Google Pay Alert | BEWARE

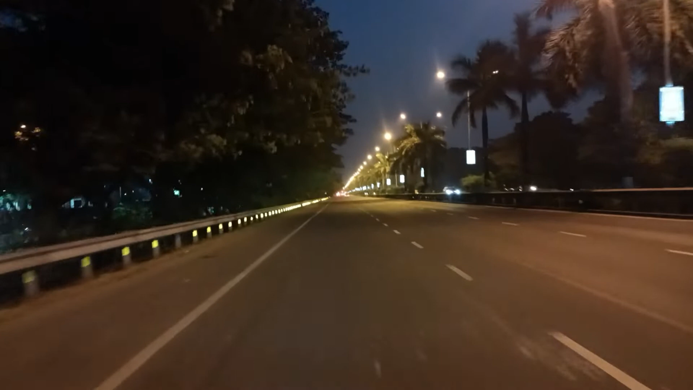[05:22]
it will be like this There is a lot of petrol in Belapur We are going to Nerul And now we are going to Nerul This is a Pambich road We are going towards Belapur And we are not sure what we are going to do But we are going to get petrol Ulwe is back We are going to ask the gym